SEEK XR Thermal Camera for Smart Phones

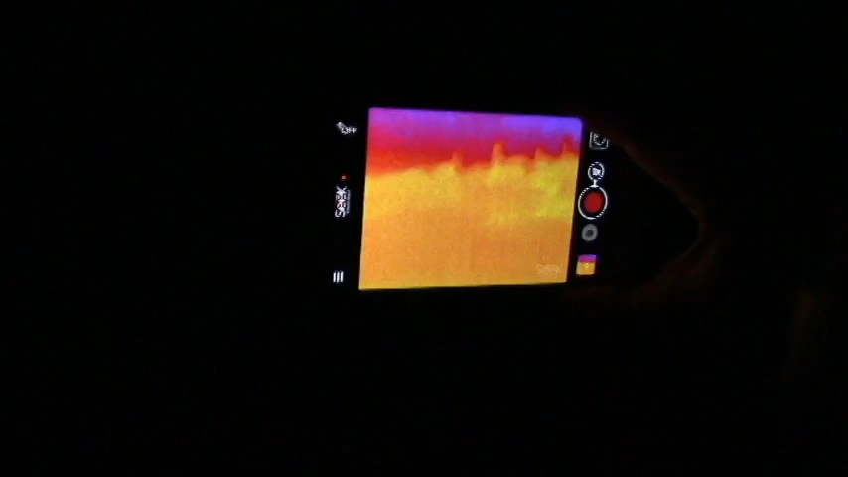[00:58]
It's a little hotter but we're going to move up here up the hill and you can see those saguaro cactuses start to stand out.
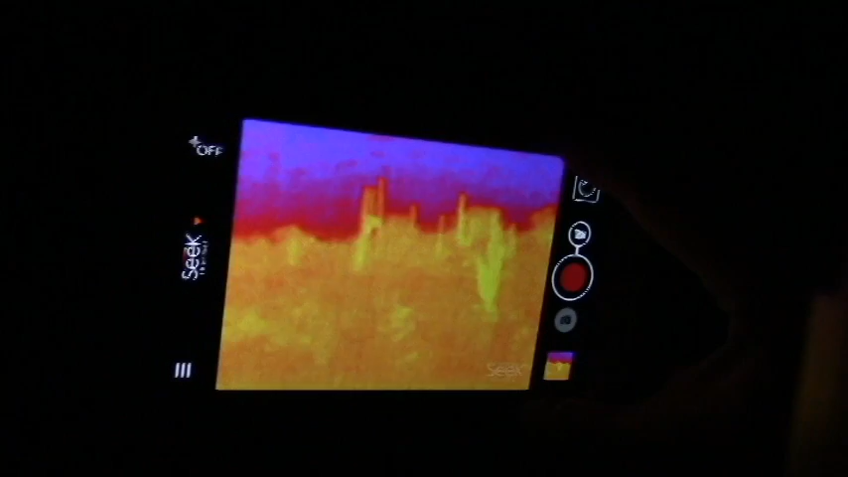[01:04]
So you can see those really well. They've held the heat from the daytime.
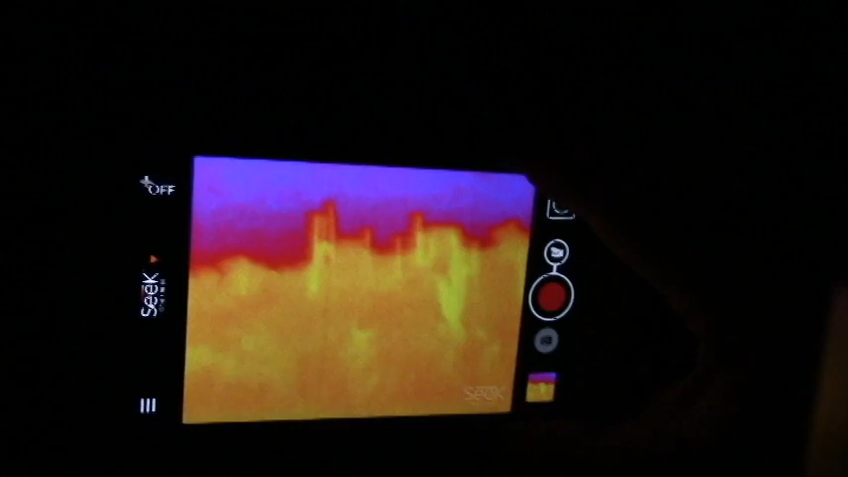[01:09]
It's been about four hours after the sunset here but you can see how they stand out.
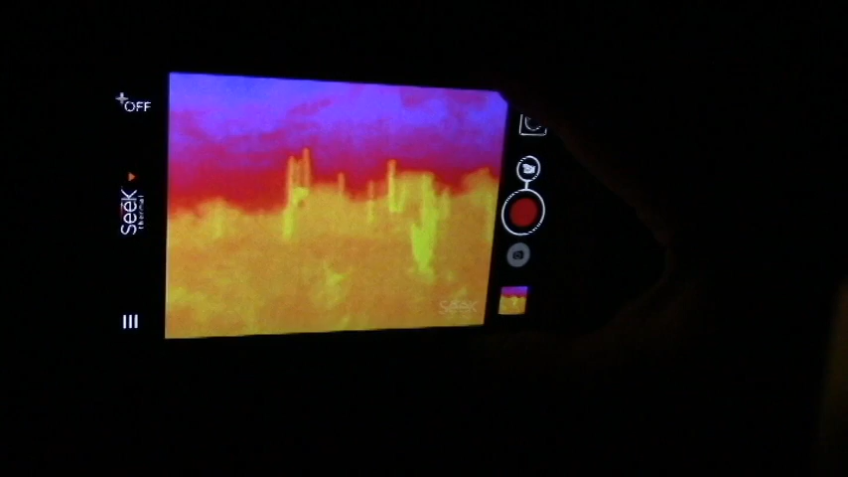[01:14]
And then behind us we rode the ATVs out here. So
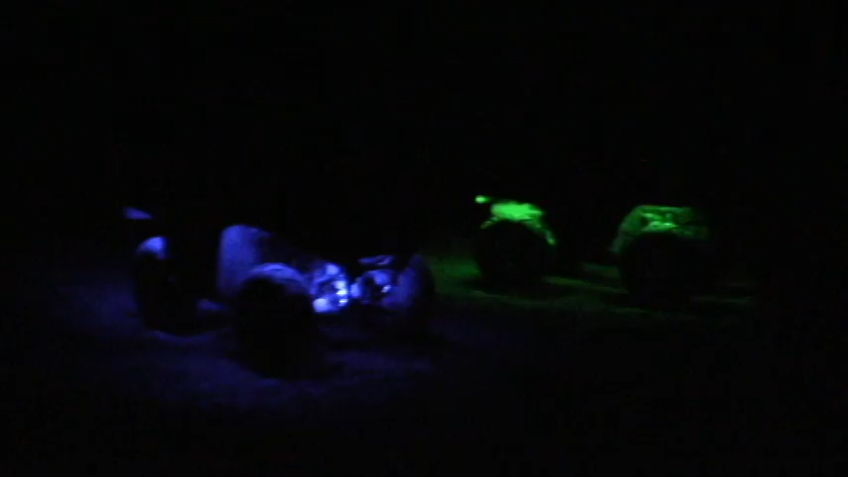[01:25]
there you can see there's my ATV.
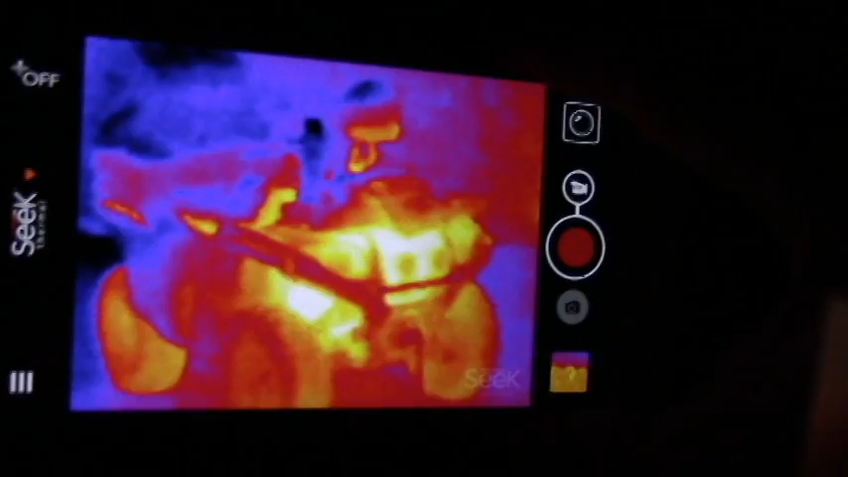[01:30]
And move over, there's my brother's ATV.
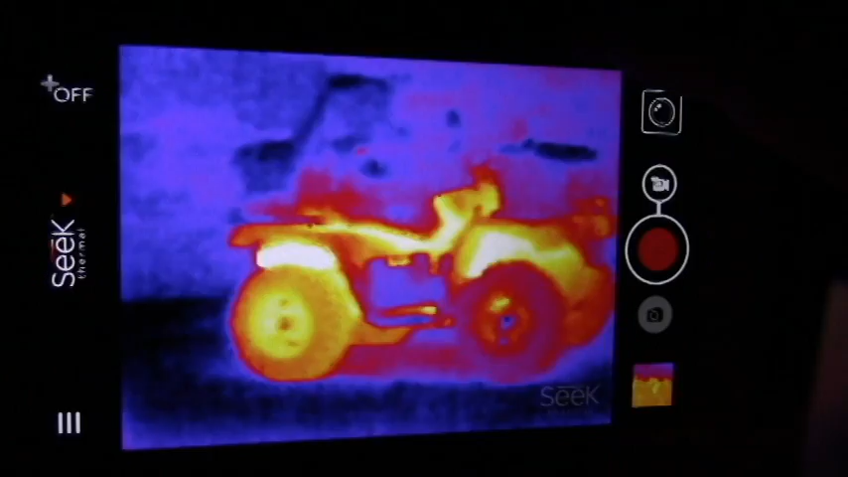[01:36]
So anyways. And now just for reference I'm going to go over and stand in the dark by that
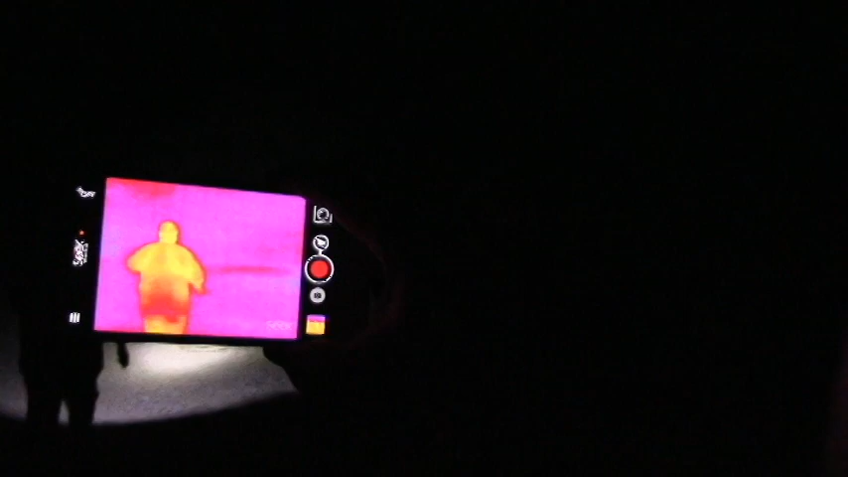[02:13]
So as you can see him walking down there right now.
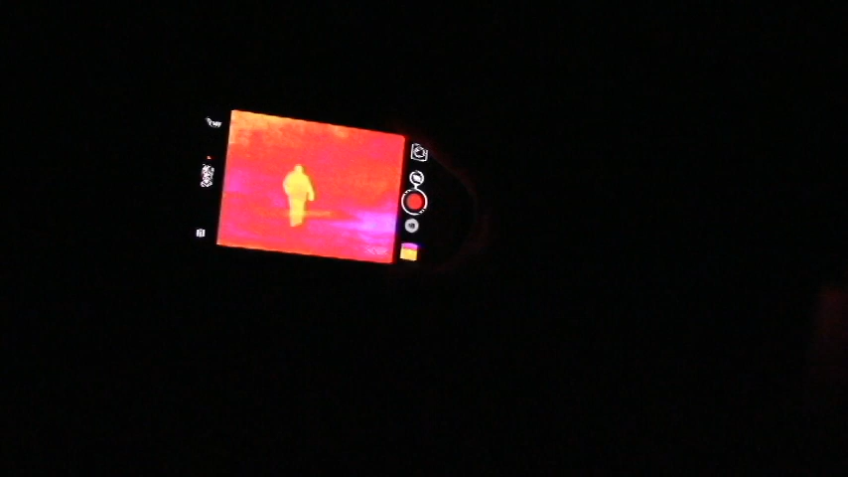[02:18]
Okay brother shine the light on yourself so we can see if we can see you.
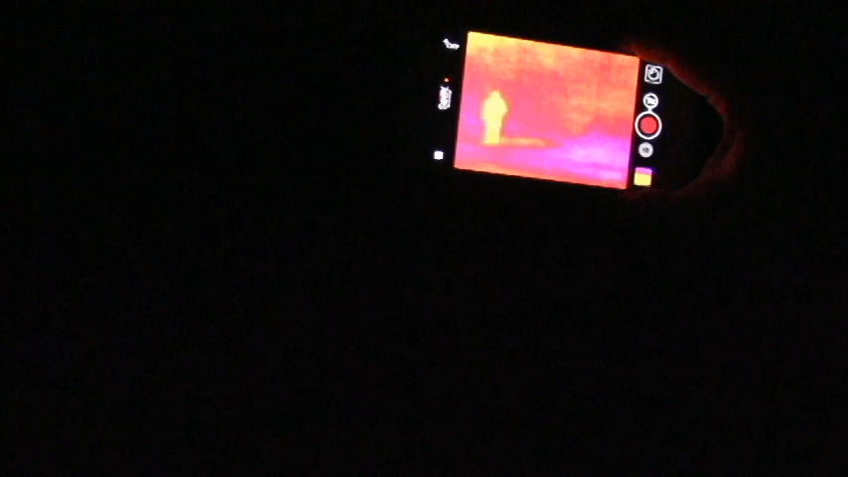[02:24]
Okay.
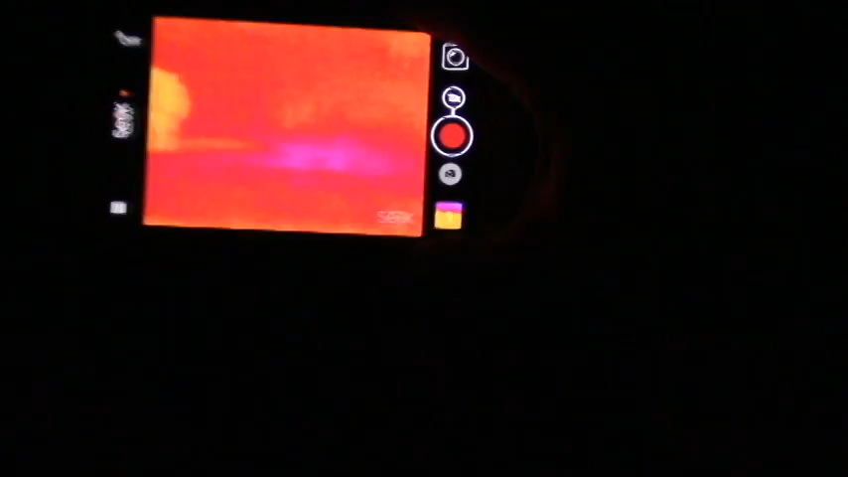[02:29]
And as you can see there he is out there easily seen.
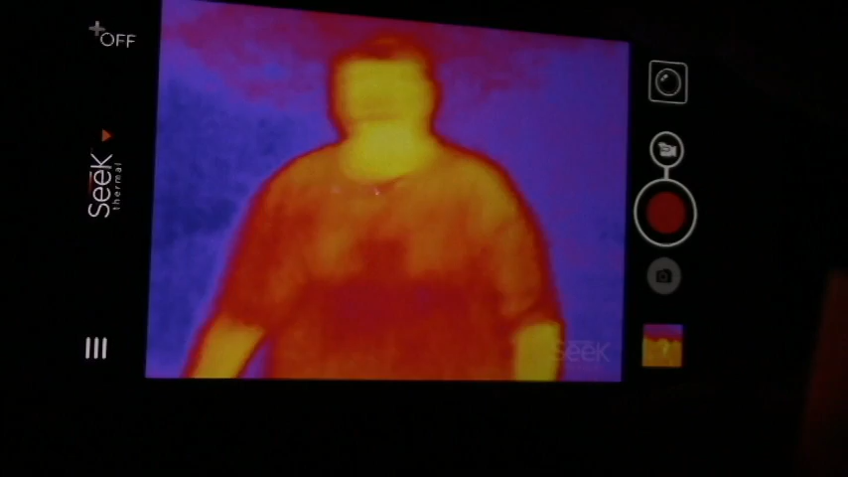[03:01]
Okay so we're going to give you a little bit different perspective. We've walked up the wash about 40 yards or so from the ATVs.
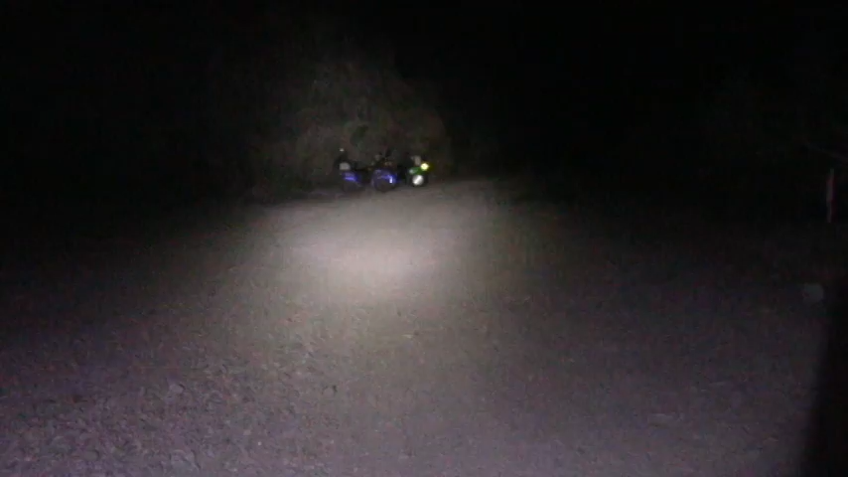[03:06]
There they are down there so we're quite a distance away. And we're going to show you what they look like now from this distance.
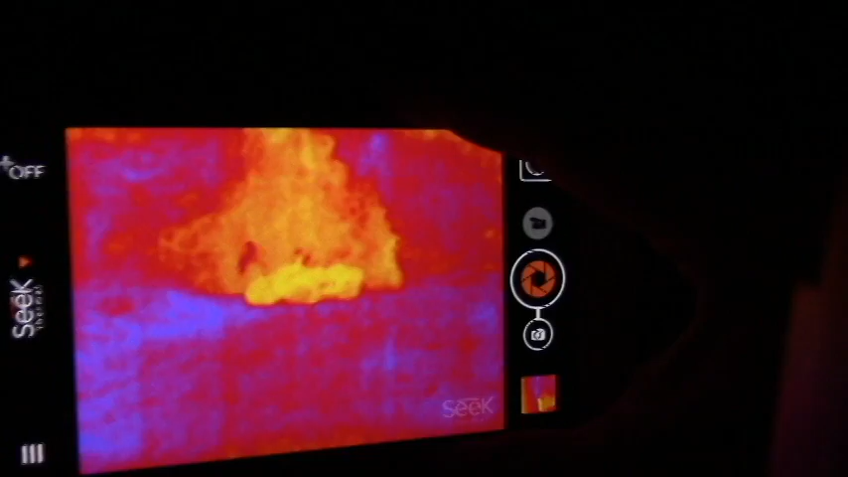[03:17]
So there they are. And now while we're here my brother will talk you through a few of the features.
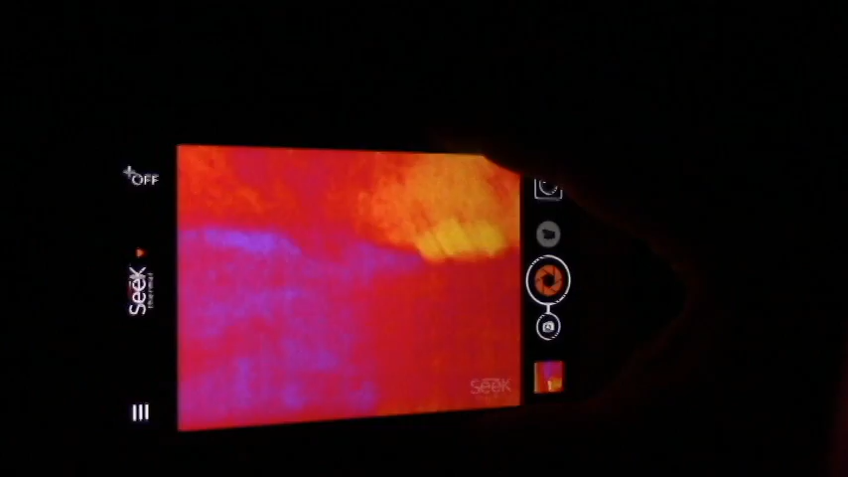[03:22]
So one of the cool things about this is that you can take pictures.
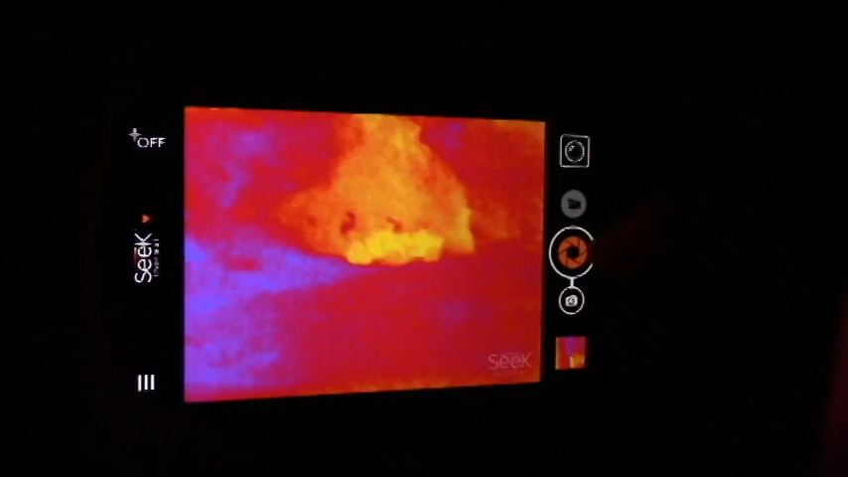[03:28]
So as you can see right now I'm in picture mode so if I want to take a picture of that you can just take a picture. I can also do video.
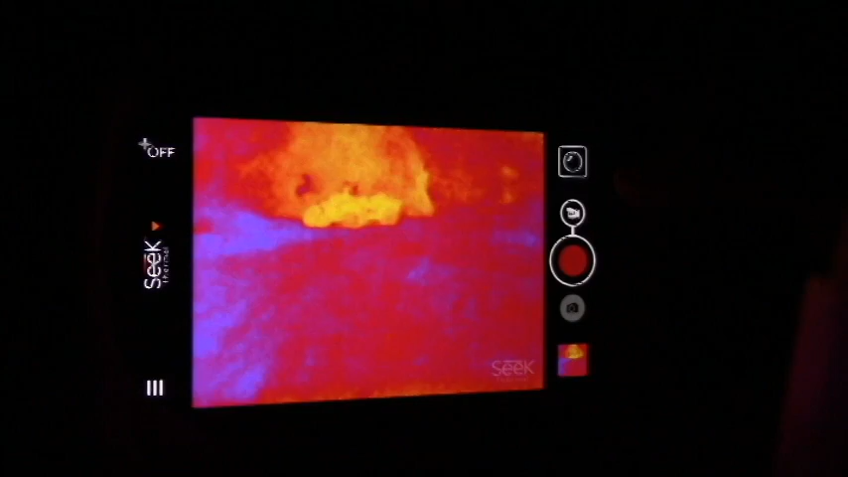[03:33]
So if I click the video. This is a free app for Android or iPhone. And see I'm taking a video right now.
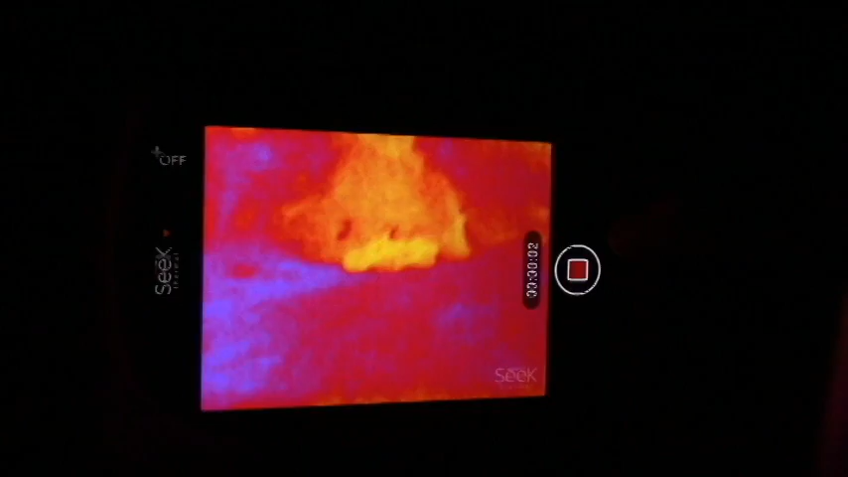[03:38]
And then there's some other really cool features in here.
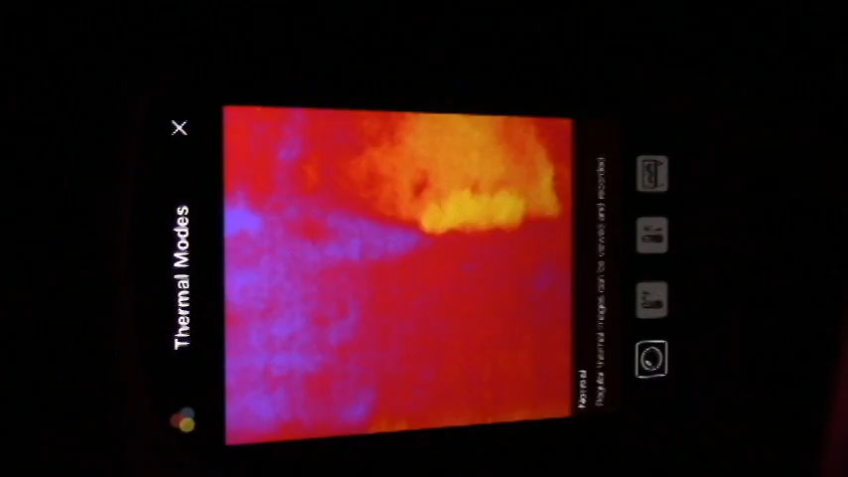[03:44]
So if we click on this little button we get these different options. So one of the ones we can do is we can see temperatures.
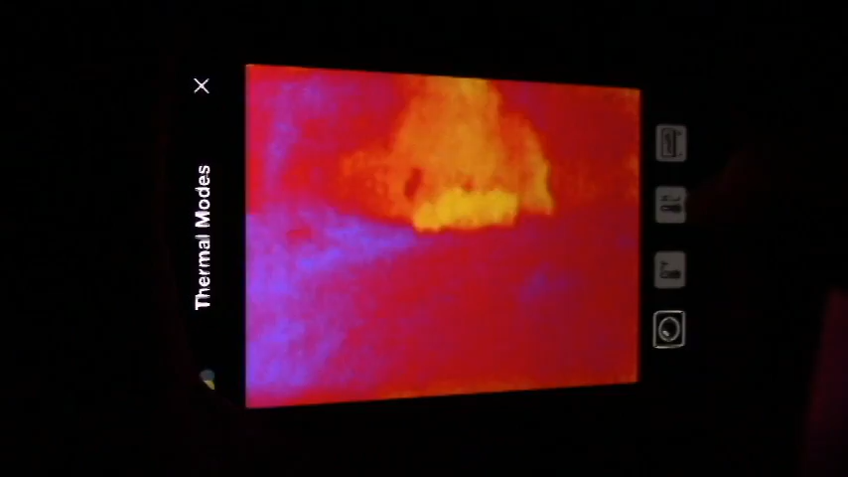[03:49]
If I pick you can set ranges. So you can see right here how hot.
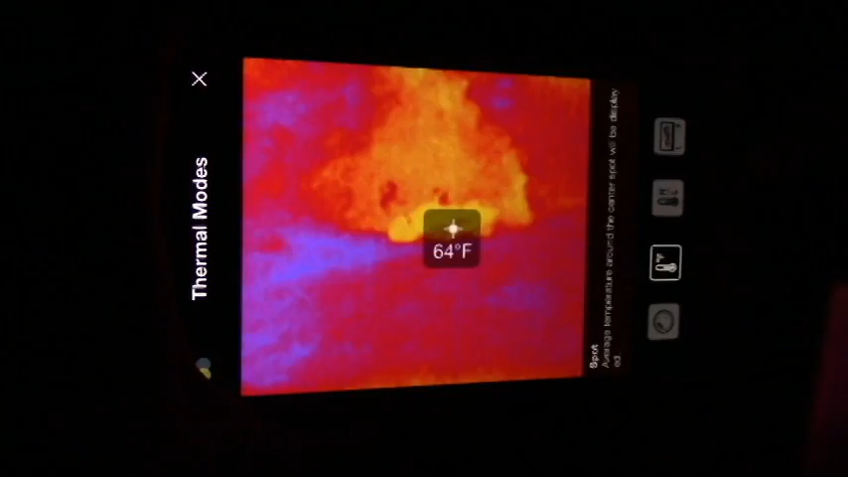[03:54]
On screen: spot 64°F
Now we've been parked for probably 20 or 30 minutes. You can see the temperature of the ATVs down there.